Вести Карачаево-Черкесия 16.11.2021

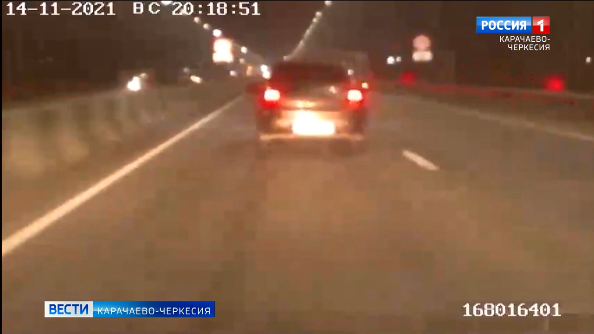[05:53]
На неоднократные требования стражей правопорядка остановиться нарушитель не реагировал. Ввысь в Жигуте водитель преследуемой автомашины свернул с федеральной автодороги на улицу Новопартизанскую, где, не справившись с управлением, допустил наезд на металлическое ограждение дома. Нарушителя задержали. Им оказался 29-летний житель микрорайона Московский, городовой Жигута. Задержанный отказался пройти медицинское освидетельствование на состояние опьянения.